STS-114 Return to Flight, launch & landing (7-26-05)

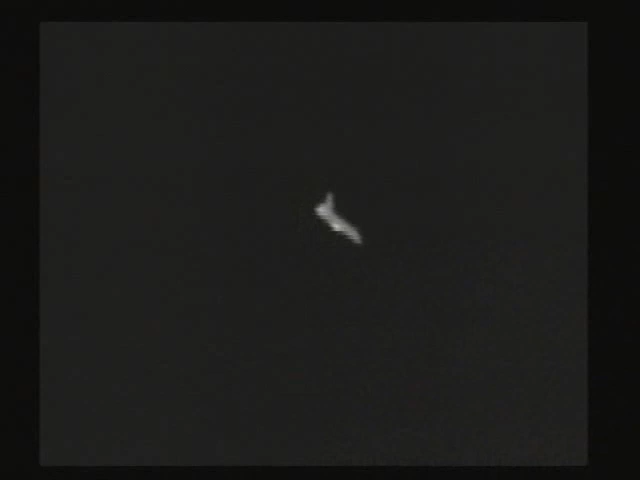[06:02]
20 times steeper than that of a standard commercial airliner's descent Discovery now banking to the right as it begins final turn to align with the runway Wings angled 50 degrees